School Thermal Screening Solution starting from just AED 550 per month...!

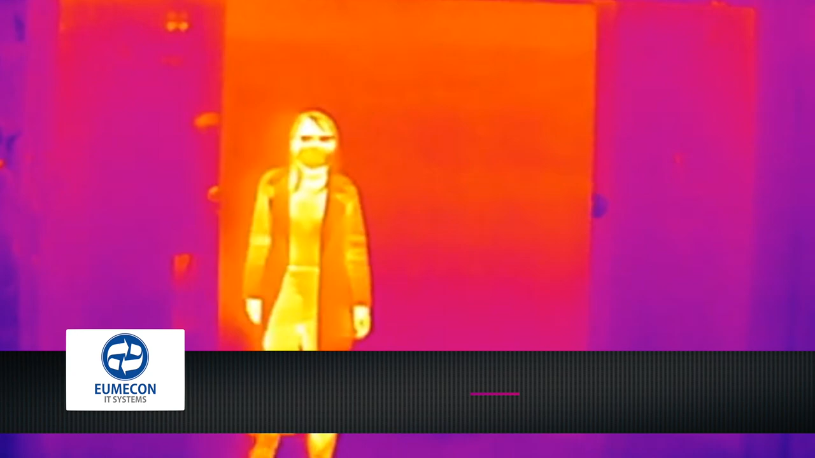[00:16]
Many schools are using infrared thermal sensors instead, which show wherever a person's temperature is over 37.5 degrees Celsius.
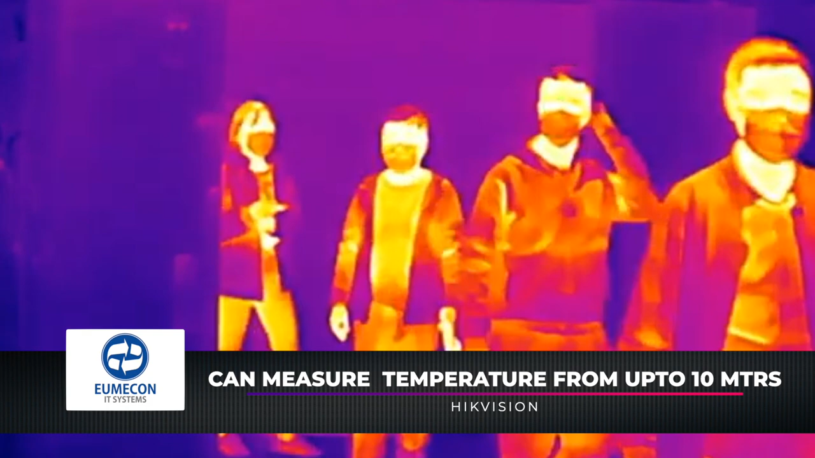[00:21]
Those who may have a fever then have their temperatures taken with a forehead thermometer.